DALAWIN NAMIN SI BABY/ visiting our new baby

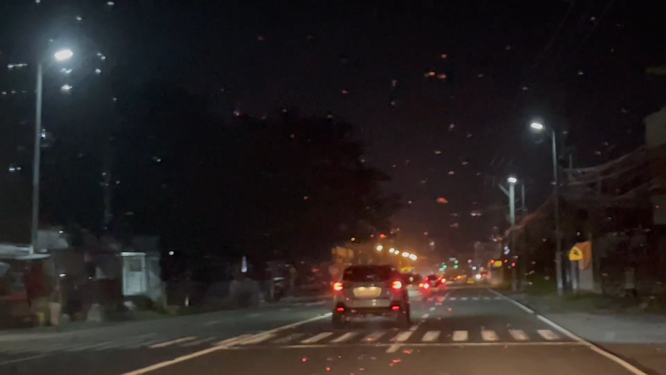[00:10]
Maulan kasi dito eh. Ambon-ambon lang pala. Yan, papunta tayo ng hospital ngayon. Punta kami ng hospital. Dadalamin namin si... Baby!